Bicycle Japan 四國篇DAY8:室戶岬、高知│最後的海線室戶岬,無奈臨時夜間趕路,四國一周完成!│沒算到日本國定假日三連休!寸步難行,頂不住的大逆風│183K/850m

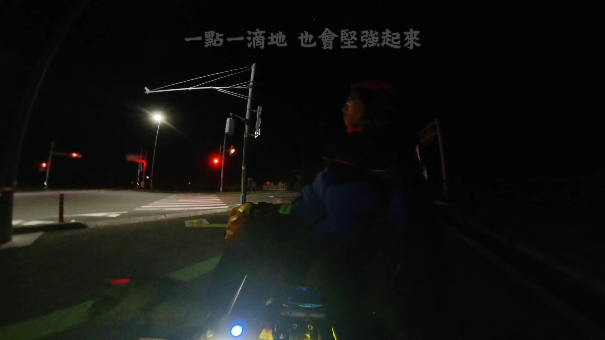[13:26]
超多車耶什麼了啦
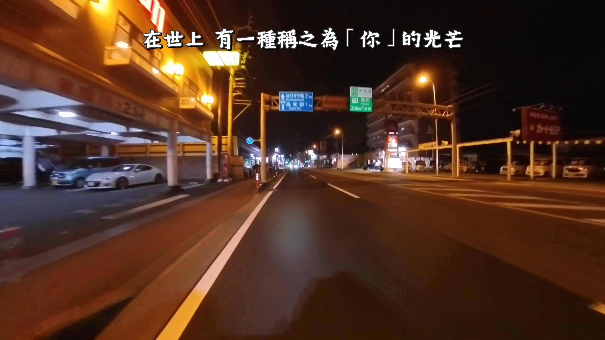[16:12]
現在時間10點45分最佳里程8公里總里程191騎到了快活Club